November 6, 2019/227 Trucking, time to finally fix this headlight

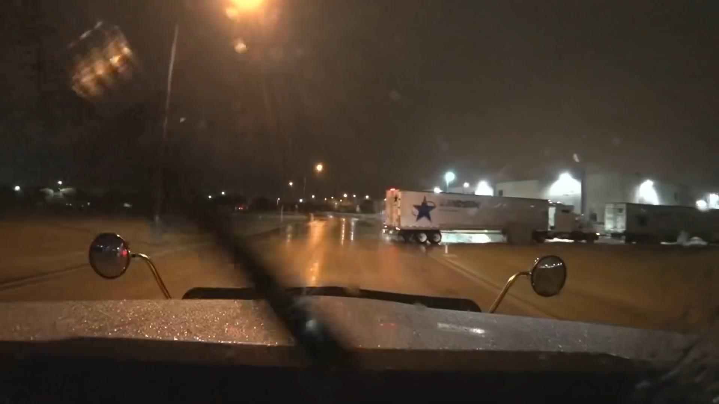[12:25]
That's an awesome way to park. Now, if the police don't come by there and kick that guy out of there, I don't know what the deal is.
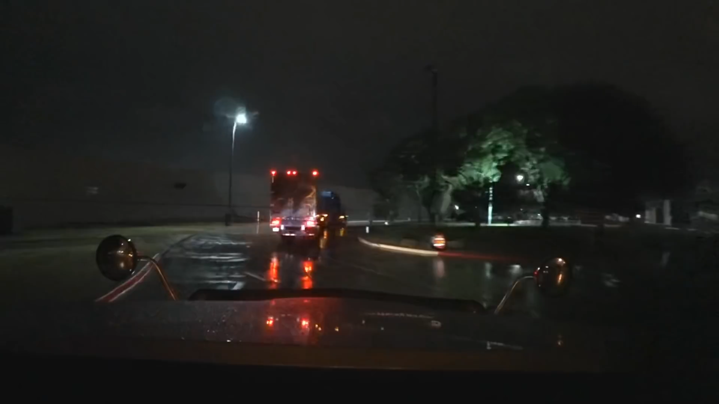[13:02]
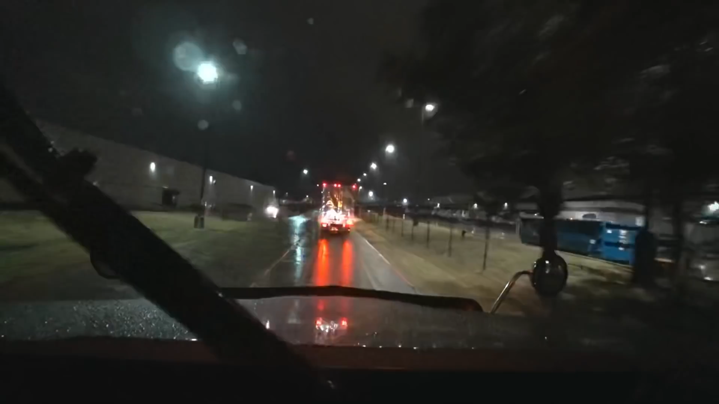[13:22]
Guys, I'll see if they'll let me in here. I hope they will. So over there on the right, I can see a truck over there now park. So hopefully they'll let me park in here. But we'll see if they do. Otherwise, I gotta try to find someplace to park.